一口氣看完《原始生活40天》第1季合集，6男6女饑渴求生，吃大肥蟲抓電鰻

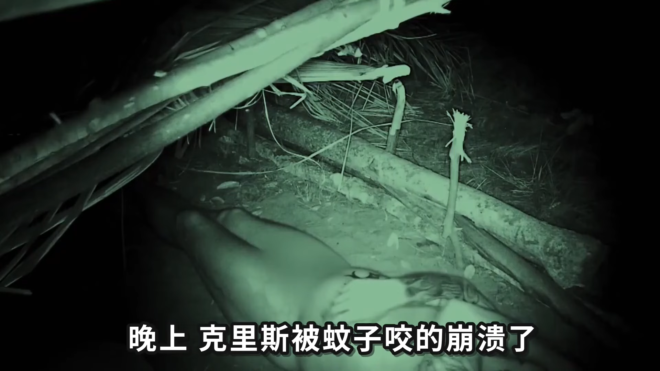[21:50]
晚上克里斯被蚊子咬崩溃了这恶毒的虫子一直叮咬他的私密位置而且还没完没了怎么都躲不开好不容易熬到了天亮三人决定顺流而下捕鱼霍诺
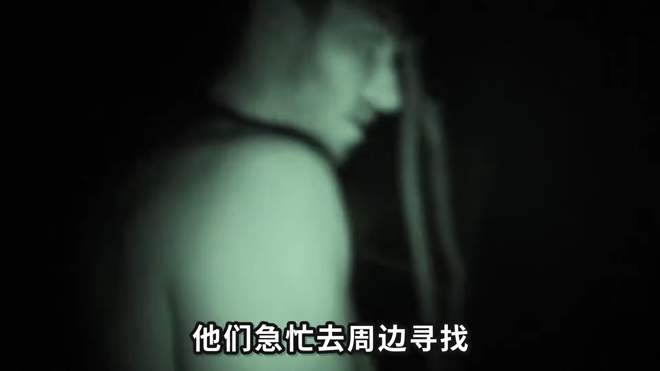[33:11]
找说好的乌龟速度很慢应该还能找到吧可是这里伸手不见物质连灯
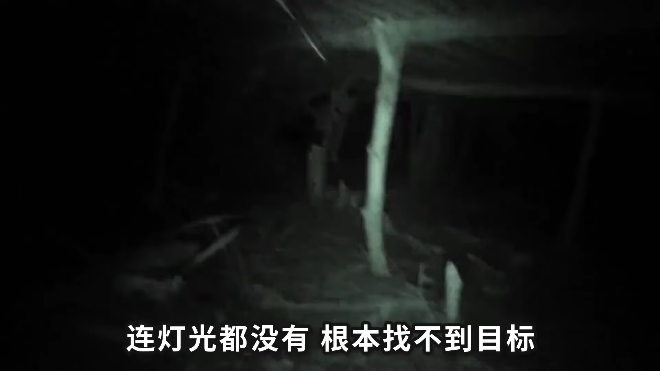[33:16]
光都没有根本找不到目标两个人这才开始忏悔因为高兴而忘乎所以
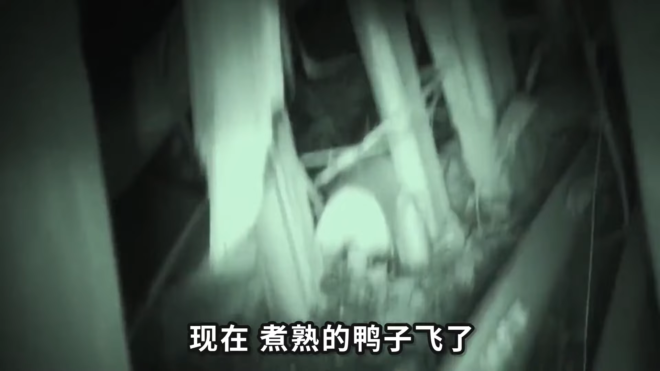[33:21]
现在主说的鸭子废了让他们得到了教训想到逃走的乌龟一姐就
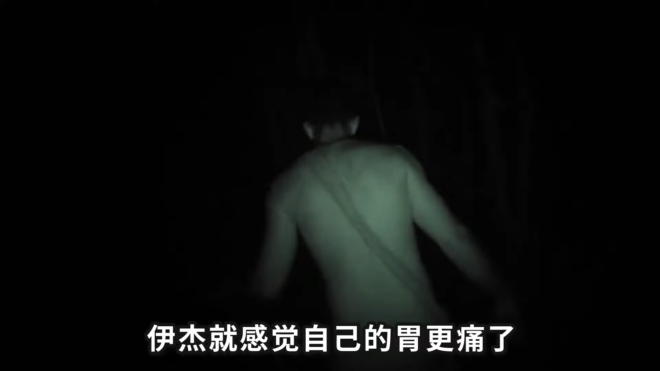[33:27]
觉得自己的胃更痛了肌肤也很茫然两个人摸黑在小路上搜了一遍又一
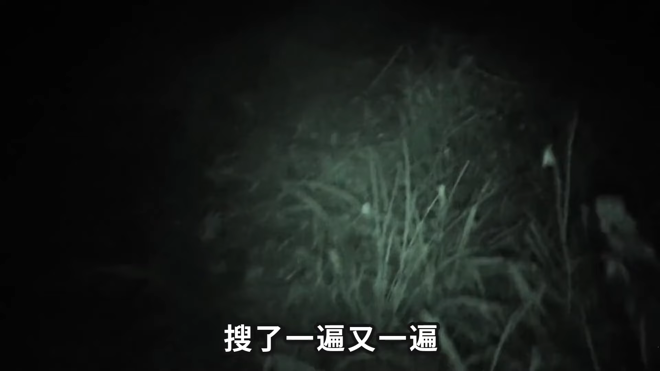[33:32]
遍可什么都没有看到而另一边正在睡觉
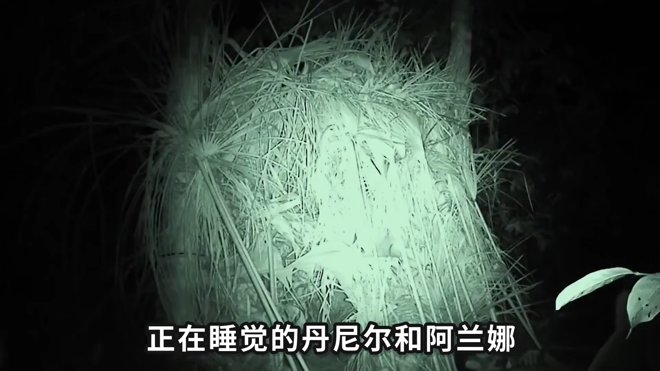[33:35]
的丹尼尔和阿兰娜
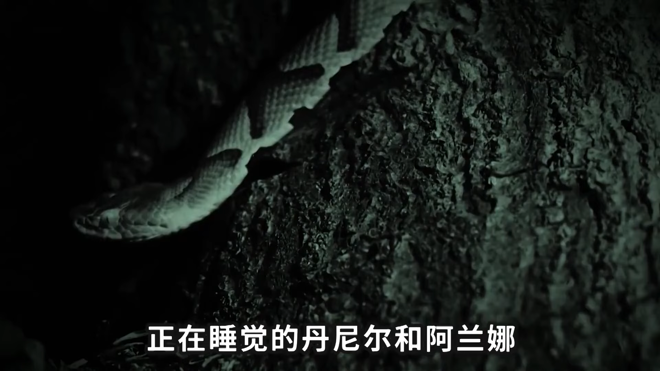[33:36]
闻到了蛇的味道
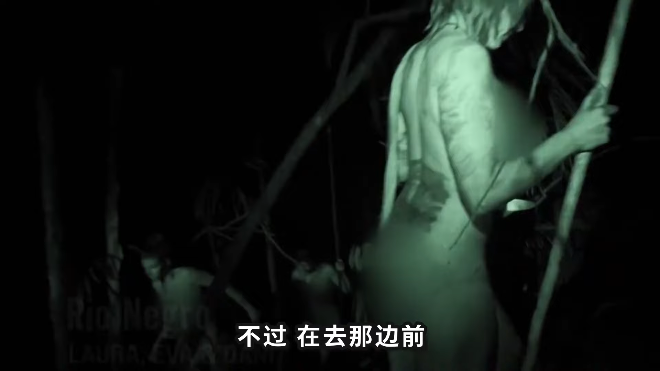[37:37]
在去那边之前他不能浪费一分一秒的时间晚上营养不良的三人起上到河边
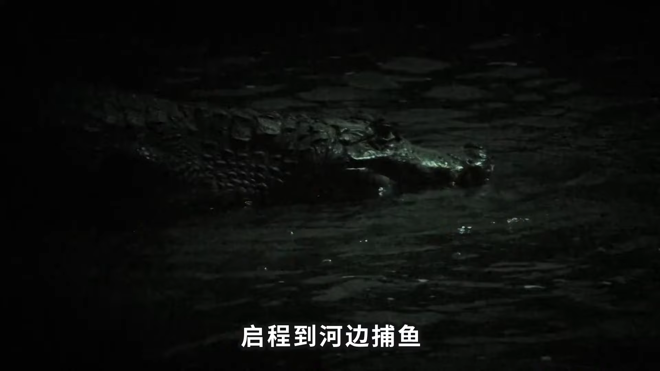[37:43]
捕鱼这边的河里有鳄鱼出没非常危险因此他们准备了火把
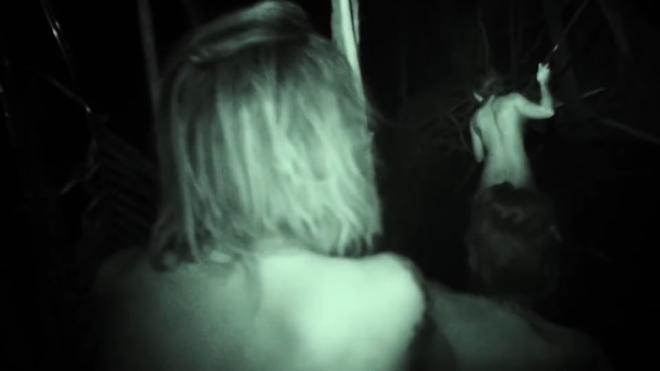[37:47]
可他们摸黑在河边守了很久河里却一点动静都没有见识过劳克克里斯繁华的丹尼忍不住又起了要去他们那边念头这
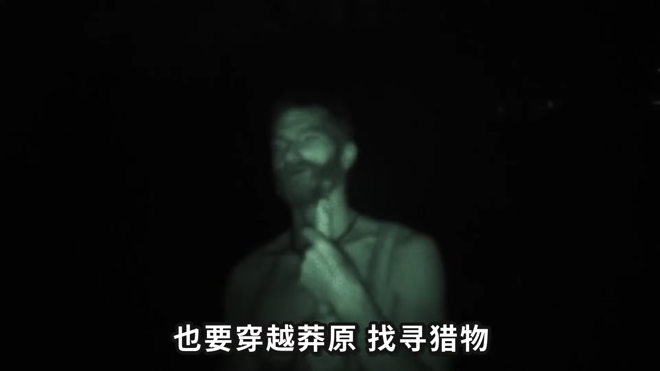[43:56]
猎物他寻思只要能饱餐一顿一切将会是新的开始可他刚走进草原就
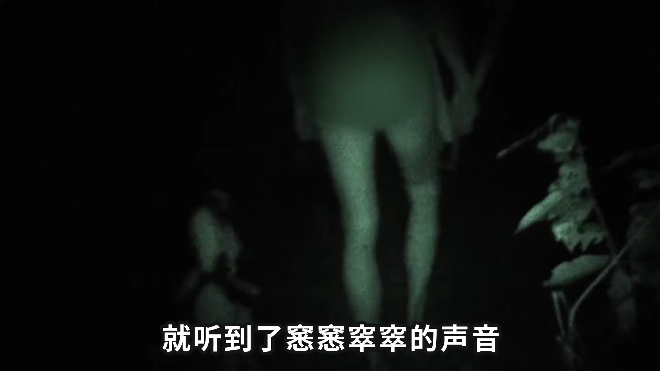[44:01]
听到了稀稀苏苏的声音他踢着棍棒胡乱敲打终于看清楚了声音的来源
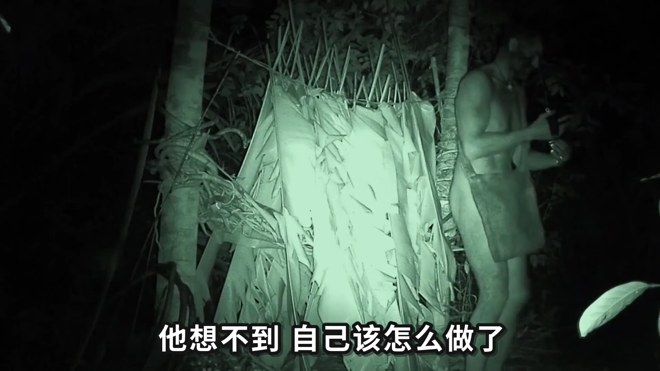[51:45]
凌晨一点半他还在做广播体操让自己暖和起来他在这